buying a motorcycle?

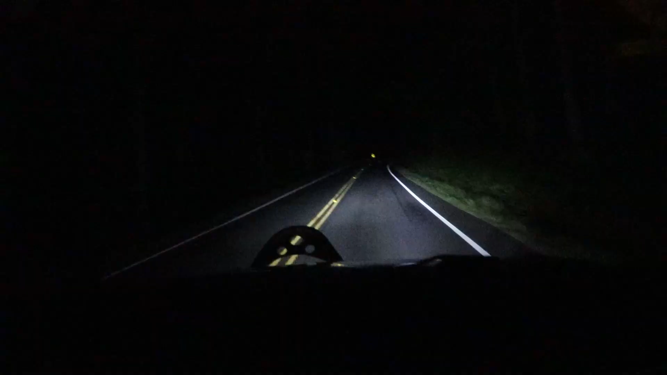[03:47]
I don't think it's bright enough. There we go. That's a lot better.
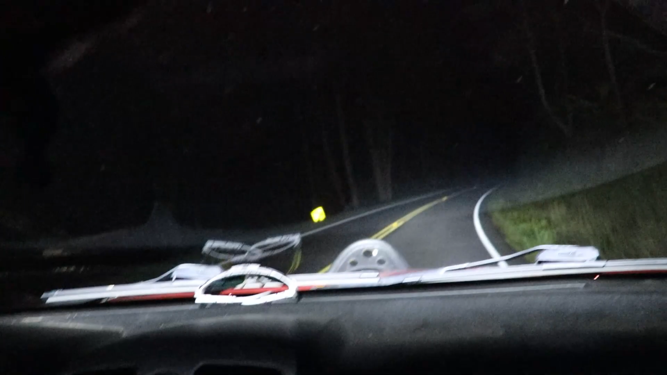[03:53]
Like, this just makes it harder to see. It does. That's just a lot easier.